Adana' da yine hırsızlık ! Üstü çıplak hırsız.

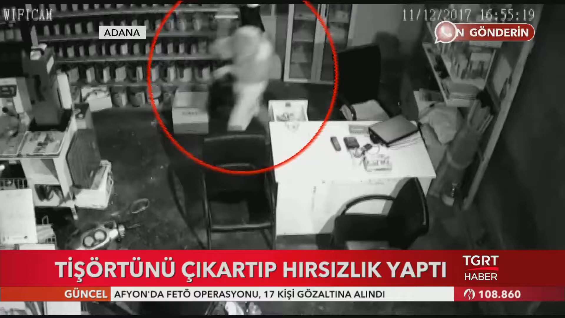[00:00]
Tişörtünü çıkartıp yüzünü saklamak için kullandı. Hırsızın rahatlığı bu kadar da olmaz dedirtti. Olay Adana'nın Ceyhan ilçesinde meydana geldi. Görüntüler iş yeri sahibi tarafından TGRT Haber WhatsApp ihbar hattımıza gönderildi. Üstü çıplak hırsız akşam saatlerinde boyacı dükkanına girdi.